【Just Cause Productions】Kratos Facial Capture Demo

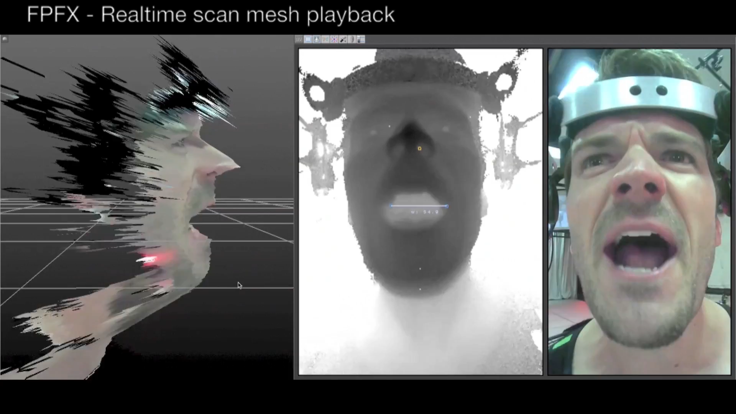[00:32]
Because the depth data is easy to stabilize in post, the head rig is not required to be bolted to the actor's head.
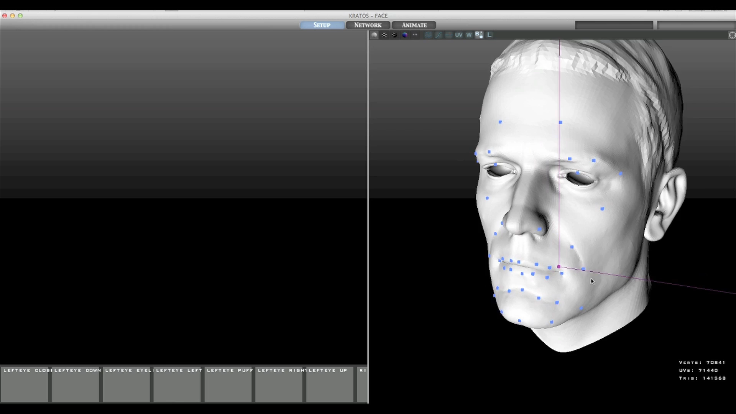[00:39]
On the post side, the Kratos software allows flexibility, as it can be retargeted to either a bone rig or a blend shape rig.
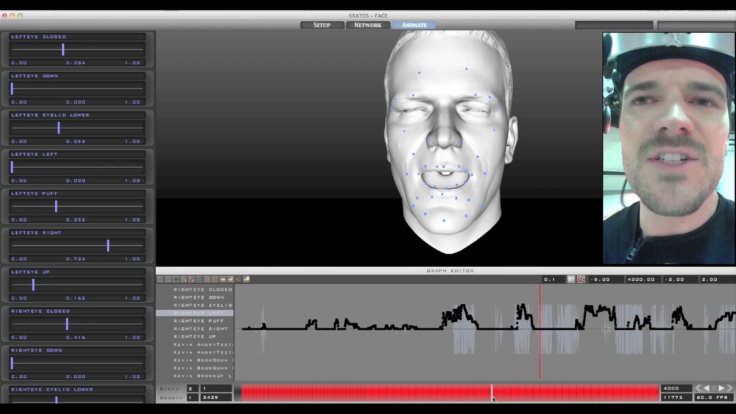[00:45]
Once an actor is set up into the system, the Kratos automated process only takes a few minutes to clean up and retarget the data.